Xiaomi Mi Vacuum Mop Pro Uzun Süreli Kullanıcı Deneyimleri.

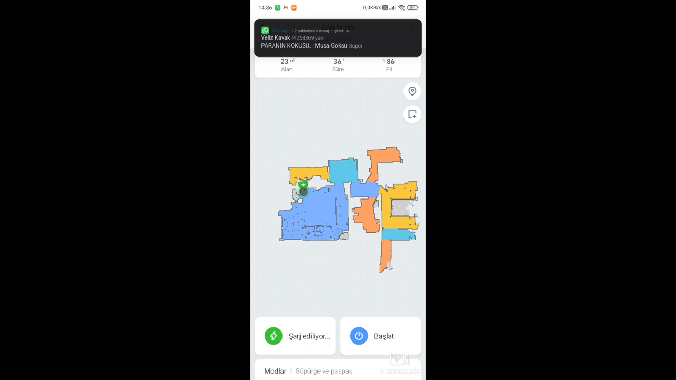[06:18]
Görmüş olduğunuz gibi benim evimin haritalandırmasını cihazımız yapmış bulunuyor.
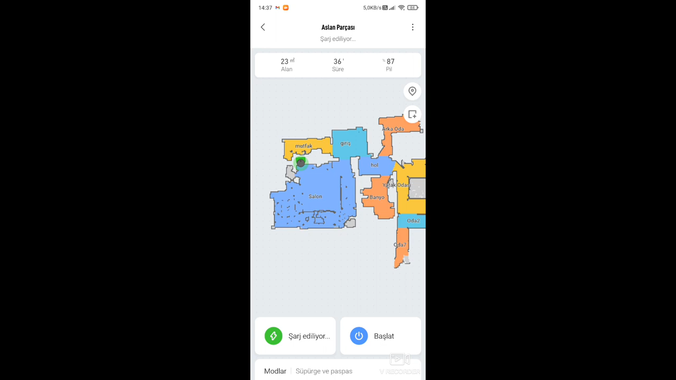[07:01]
Buraların etrafından özellikle koltukların altındaki destek ayaklarının etrafında bizzat hiç süpürülmedik yer bırakmayacak şekilde dönerek gayet güzel bir şekilde süpürüyor. İsterseniz menüsüyle devam edelim. Şimdi burada menüsünü açtığımız zaman burada cihazla alakalı çeşitli ayarlamaları yapabileceğimiz yer geliyor.
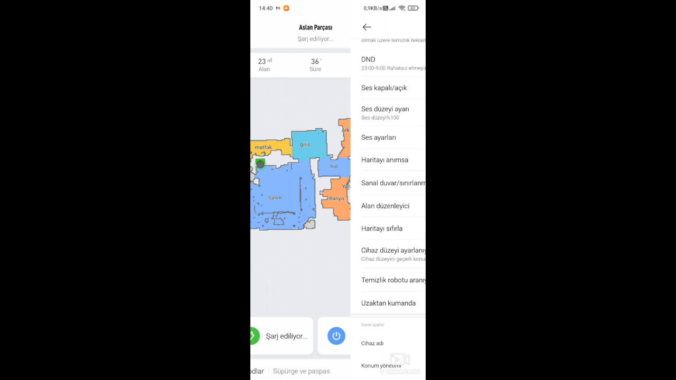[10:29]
Son olarak burada modlar bölümü var.